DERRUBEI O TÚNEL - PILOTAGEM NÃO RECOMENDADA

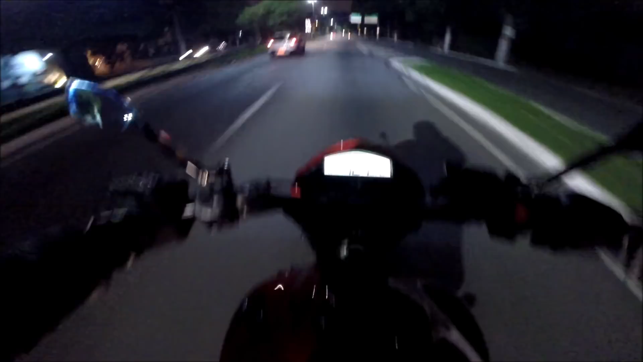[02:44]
Mano, é muita lágrima nos olhos, não dá para enxergar nada, cachorro Só no reflexo, mano Rapaziada, farol vermelho, certo, essas horas não dá não, hein Pisa atenção, né, por causa dos pedestres
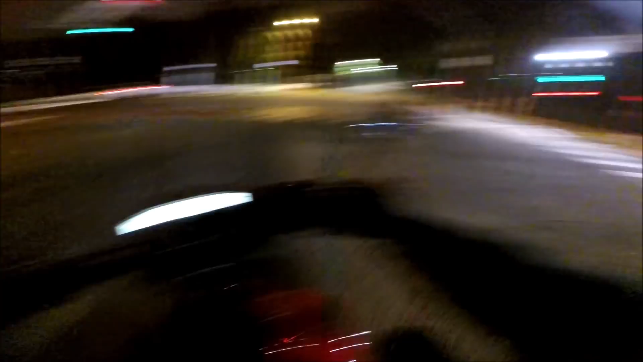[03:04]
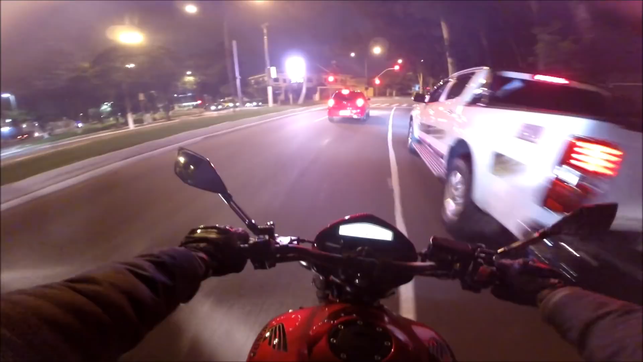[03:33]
Os caras parando no farol, amarelo, vermelho, os caras estão parando Gente, não pode parar não Moto grande, vacilando no farol, não dá, monstro Fechou? Mas respeita a sinalização aí, mas rapaziada